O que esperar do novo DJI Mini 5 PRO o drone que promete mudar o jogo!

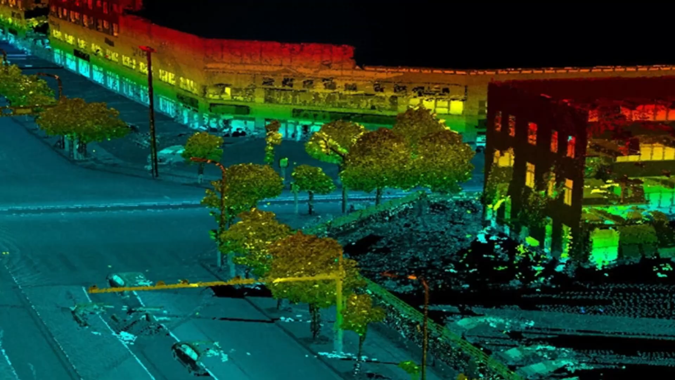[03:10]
que consegue fazer o mapeamento do ambiente mesmo em condições de pouca luz,